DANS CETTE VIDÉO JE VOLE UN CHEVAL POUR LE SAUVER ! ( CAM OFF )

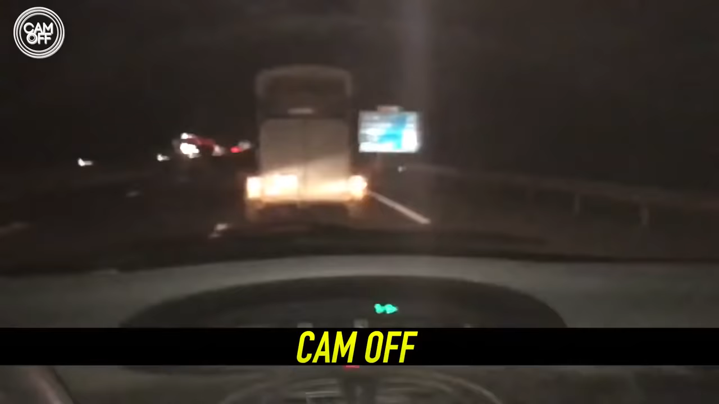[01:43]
un genre de petit camion pour mettre la peau nette qui n'arrive pas à marcher donc là on les suit on va on est à une demi heure de route on est bientôt arrivé là quand on arrivera sur place on continuera à filmer et on verra ce qui se passe donc on est là grâce